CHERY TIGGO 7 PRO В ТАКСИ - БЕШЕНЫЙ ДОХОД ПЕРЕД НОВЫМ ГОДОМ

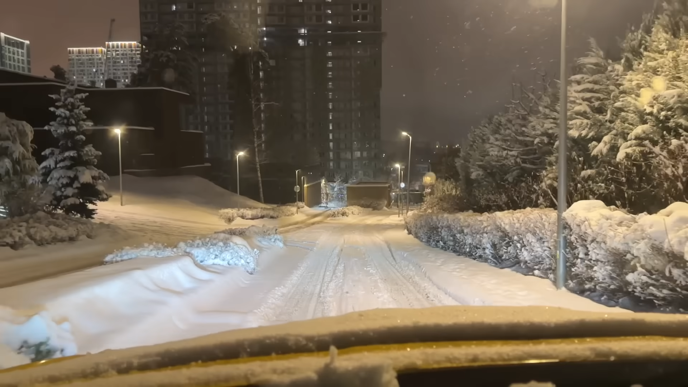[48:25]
А сейчас под горку, конечно, легко спускаться, в принципе. Вот сюда я не мог заехать, карабкались. Да, на самом деле, достаточно круто.
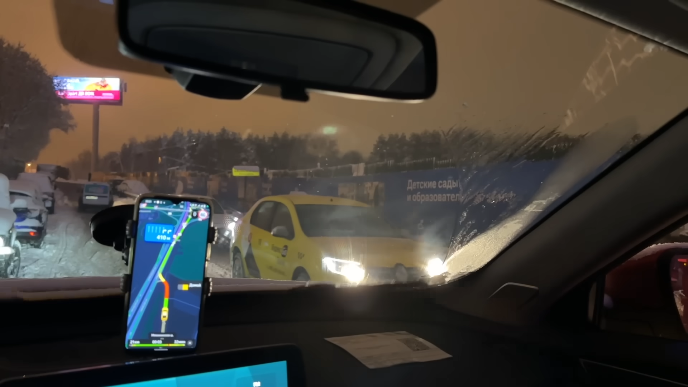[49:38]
Это просто ужасно, ребята. Это просто ужасно. Ты не зарабатываешь, ты не с пассажиром стоишь, да? Вот. Короче, полная жопенция.
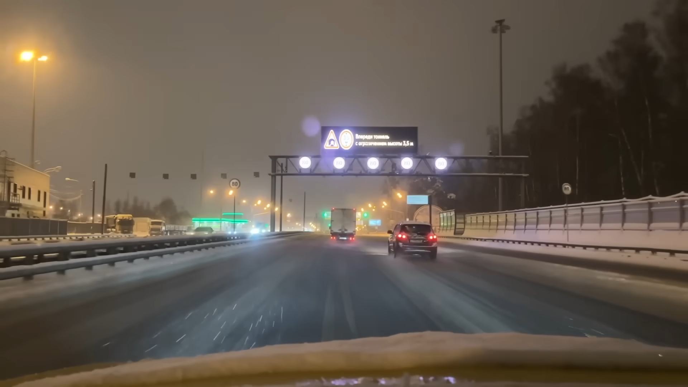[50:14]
Поставил кнопку домой, чтобы в сторону центра подбросила меня.
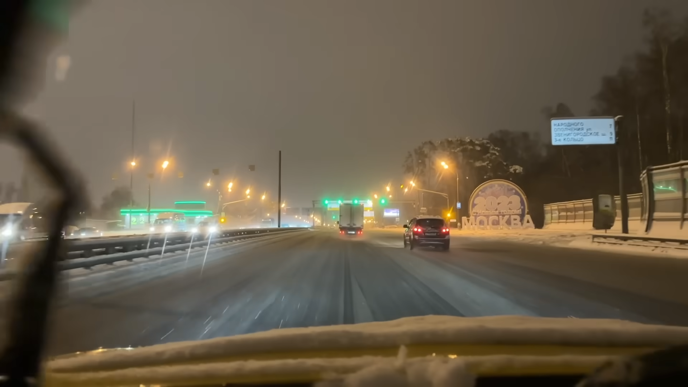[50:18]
Но пока заказов нету. Ну вот и тачки уже, которых занесло.
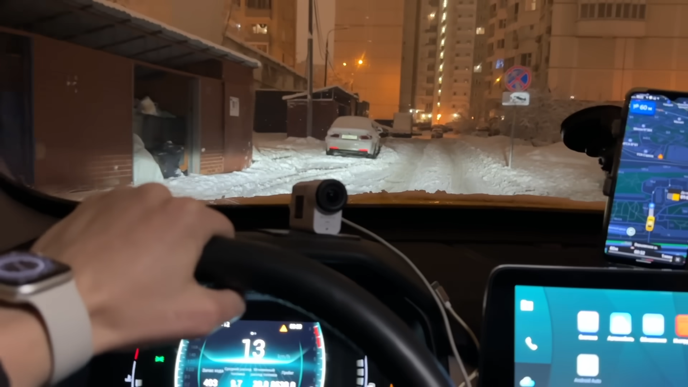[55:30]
60 метров осталось до подачи. Сейчас будем отмечаться. На минуту раньше приехал.